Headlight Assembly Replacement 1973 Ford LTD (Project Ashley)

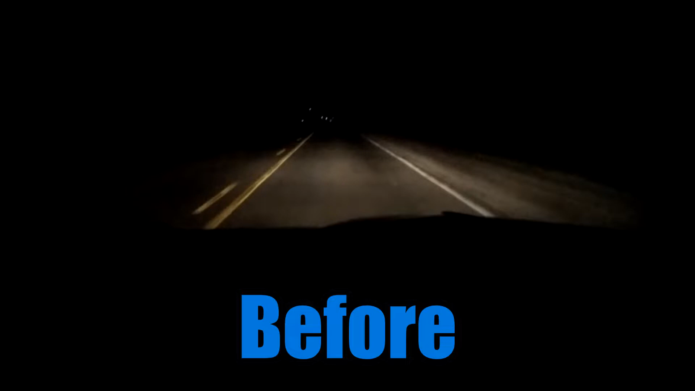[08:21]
The phone only exaggerates a little bit of how bad it is. This one is after LED installation. High beams. Low beams. High beams. The camera doesn't do it justice. This is immensely better. I wasn't super happy with the halogens in my Thunderbird, but the LEDs in this car, absolute win.